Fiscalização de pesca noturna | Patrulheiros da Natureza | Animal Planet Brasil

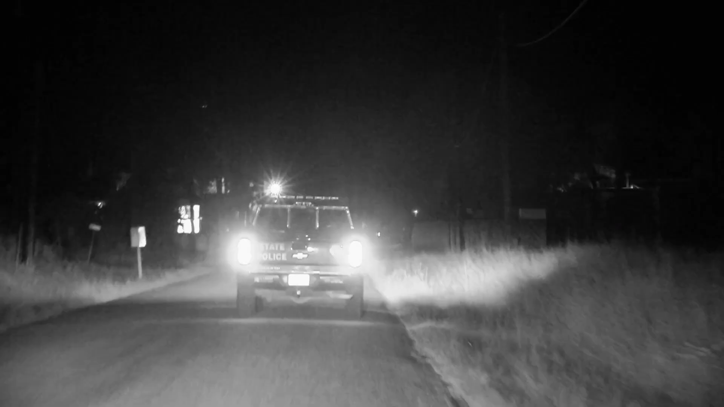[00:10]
A gente tá saindo assim cedo pra ver os barcos de pescar linguado.
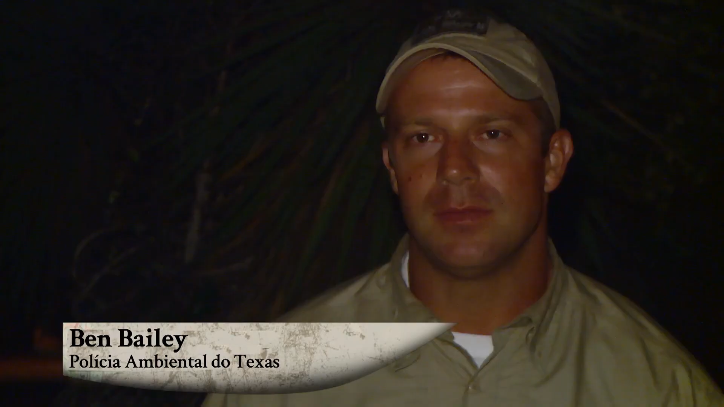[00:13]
Eles saem à noite, a essa hora. A gente veio aqui uma vez, no dia de ação de graças, achando que tinha alguém pescando.
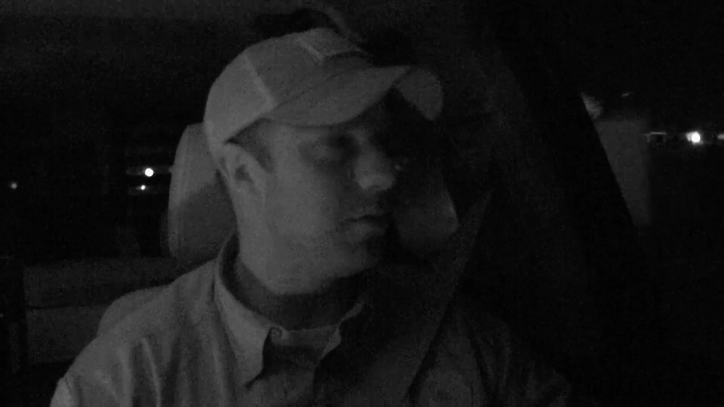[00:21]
Mas em novembro, não pode pescar linguado. E a Chelsea tava grávida do nosso primogênito. Ele nasceu uns 10, 15 dias depois. Eu me lembro de estar ali com ela, com os nossos binóculos. Não acredito que ela trabalhou até o fim da gravidez. Pois é, cara. Ela é durona.
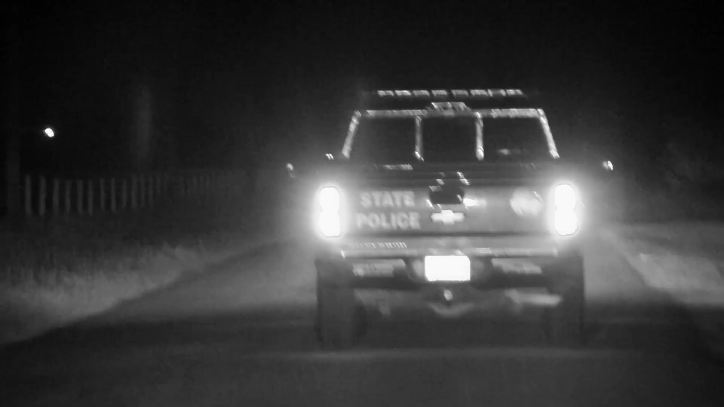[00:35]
O Ben Bailey trabalha aqui há muitos anos.
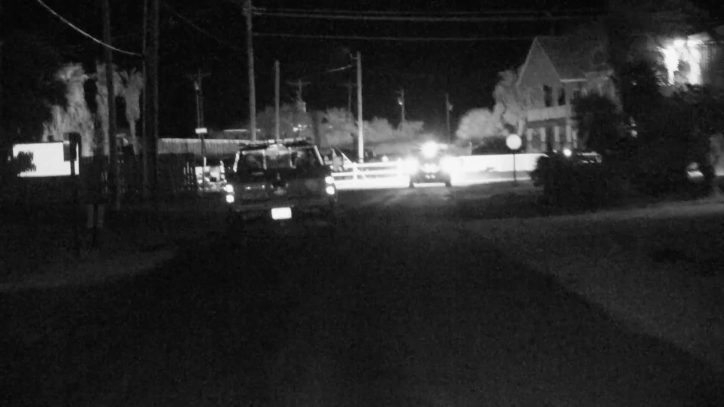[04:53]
Vou encostar no estacionamento. Tem uma caminhonete ali. É, um barco de pescar linguado.
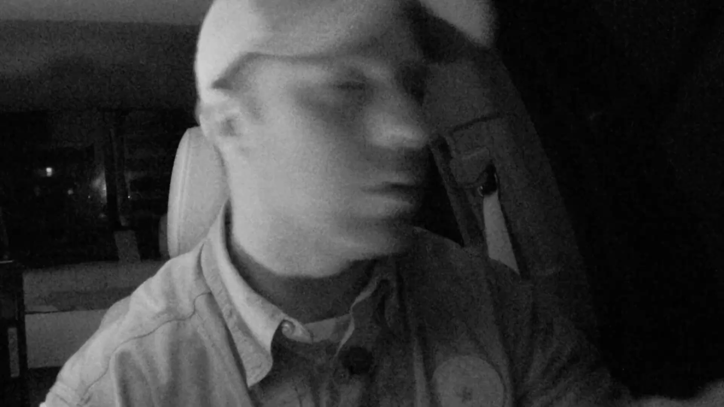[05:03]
Ainda não viram a gente. Vamos encostar. Não tem ninguém na caminhonete. Mais um. Os dois são perto do barco. Vamos chegar rápido e... Olha. Olha só a mesa de limpar peixe.